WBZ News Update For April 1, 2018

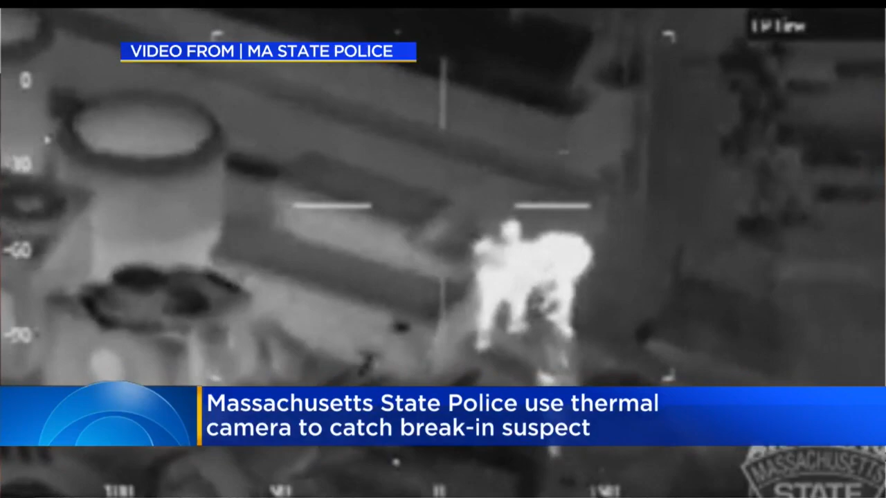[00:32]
STATE POLICE RELEASING THIS VIDEO OF OFFICERS TRACKING DOWN A SUSPECT FROM THE SKY. TROOPERS USED A THERMAL IMAGING CAMERA ON BOARD THEIR HELICOPTER. OFFICERS SAY THE SUSPECT HAD BROKEN INTO A HOME ON HAMILTON WAY.